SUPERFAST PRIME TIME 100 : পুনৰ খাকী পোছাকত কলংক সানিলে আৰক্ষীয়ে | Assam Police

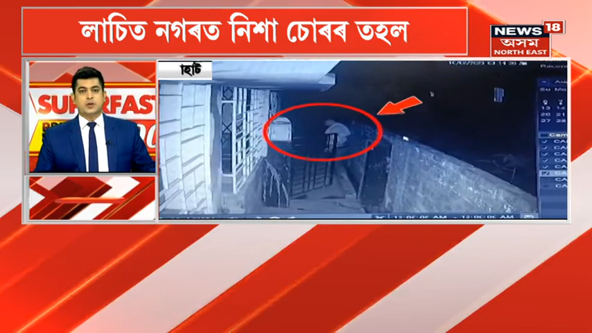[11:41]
গৃহস্থই গম পাই চিঞৰ বাখৰ কৰাত পলায়ন কৰে চোৰটোৱে মৃগাংক শৰ্মা নামৰ এজন লোকৰ ঘৰত চুৰি কৰিবলৈ আহিছিল এই চোৰটো